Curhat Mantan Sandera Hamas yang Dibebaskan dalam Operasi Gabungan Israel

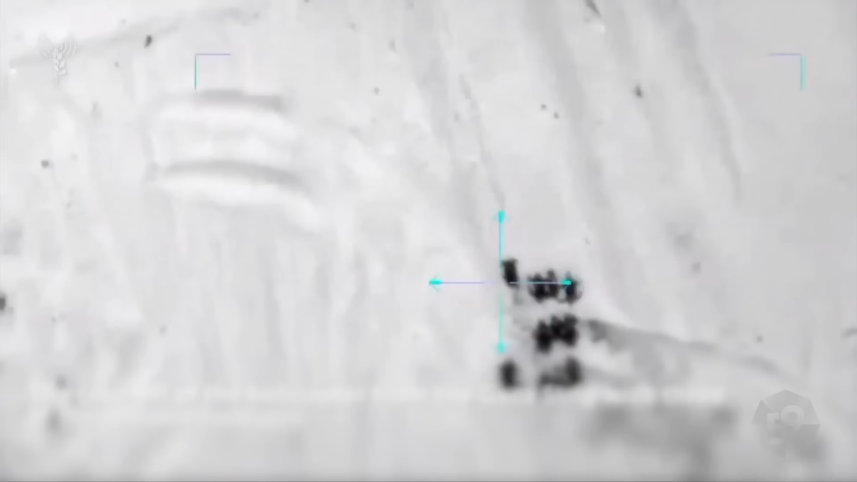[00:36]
4 sandra warga Israel diselamatkan Dalam operasi gabungan Israel Defense Forces atau IDF Dengan Israel Security Agency atau ISA di Nusirat,
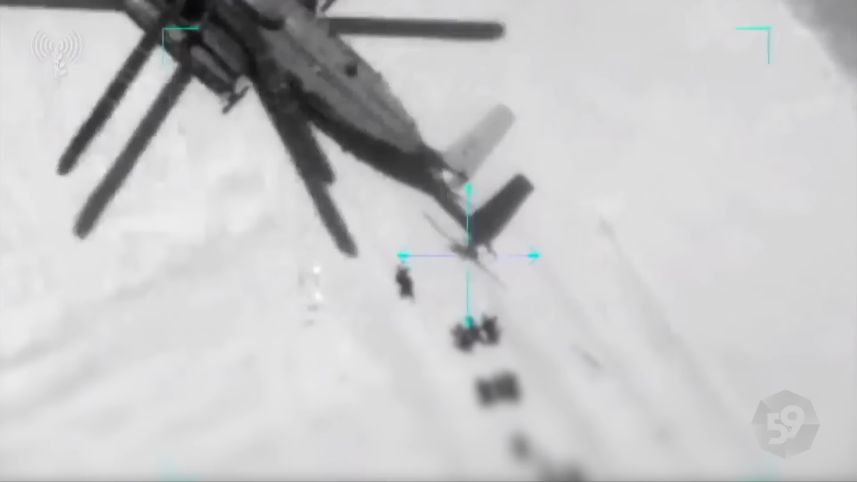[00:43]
Gaza Israel mengatakan pihaknya menyelamatkan 4 sandra yang diculik dalam serangan Hamas pada 7 Oktober